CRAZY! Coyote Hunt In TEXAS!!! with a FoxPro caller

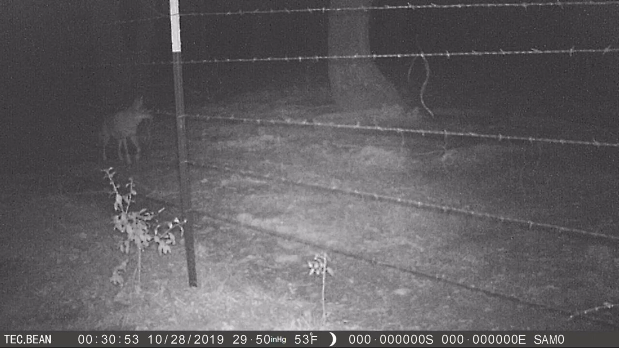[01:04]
So yeah, they kind of just run along that fence line there, so we're pretty much going to be just out of the woods there. We're kind of sitting up on along the pond. You guys will see it in the morning.